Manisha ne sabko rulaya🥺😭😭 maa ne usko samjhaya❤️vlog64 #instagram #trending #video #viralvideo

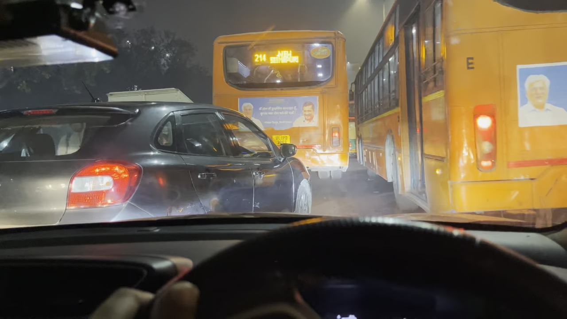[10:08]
मतलब बहुत ही धीरे जाम चल रहा है, बहुत देर हुई लगे हुए। Pulling up black windows once you go down.